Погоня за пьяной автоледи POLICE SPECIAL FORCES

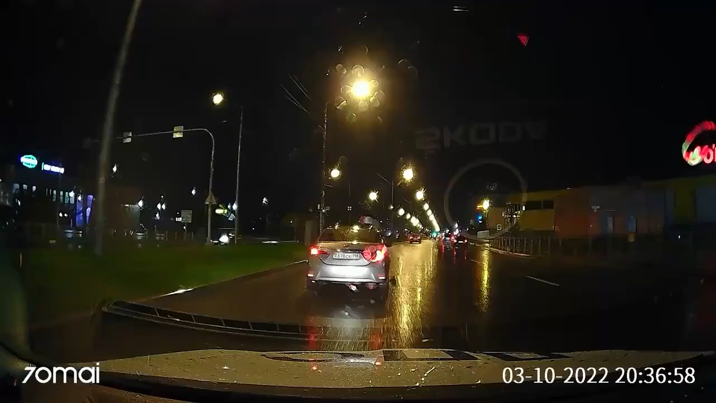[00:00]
на Тойоте справа будем останавливаться. 378, Тойота, останавливаемся справа. Тойота, твоя право останавливаемся.
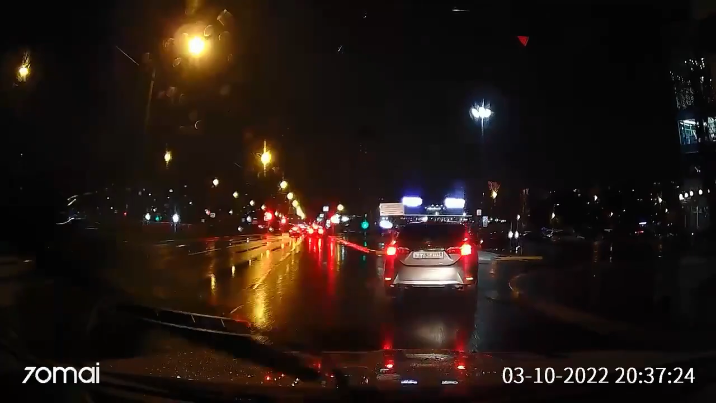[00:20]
Совершил ДТП, скрылась, приложите, окажитесь на месте, к Коломяшке мы идем.